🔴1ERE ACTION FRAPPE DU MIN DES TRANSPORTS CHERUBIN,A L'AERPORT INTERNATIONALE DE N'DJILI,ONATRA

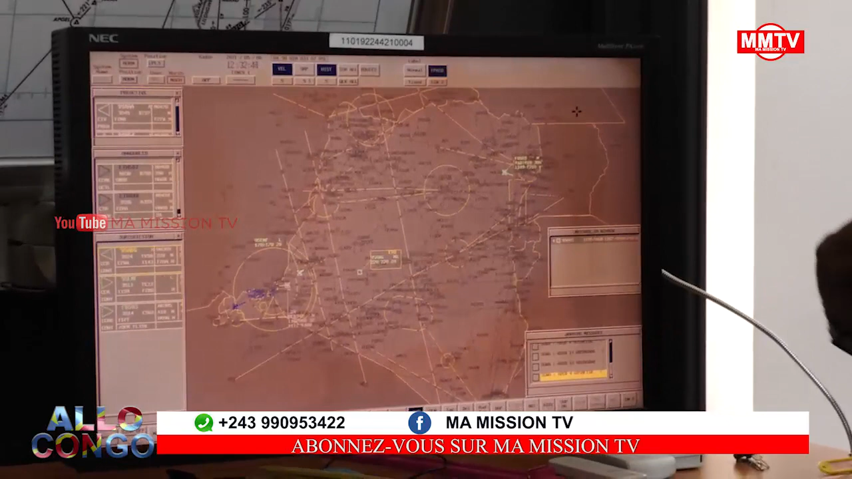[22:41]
C'est la machine qui nous permet, quand on émet des données dedans, et on peut matérialiser l'avion qui n'est pas...